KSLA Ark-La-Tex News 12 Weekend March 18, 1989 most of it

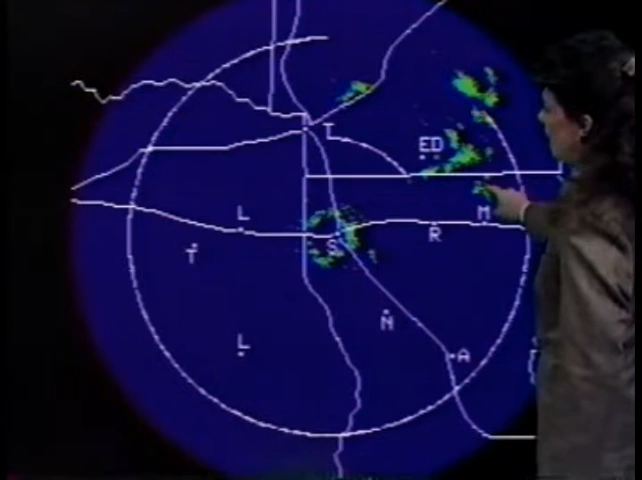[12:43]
And we're showing you that we're continuing to see a few light rain showers down in south-central sections of Arkansas and a little bit of a light rain shower to the north of Monroe. This is sliding off to the northeast at about 30 miles an hour.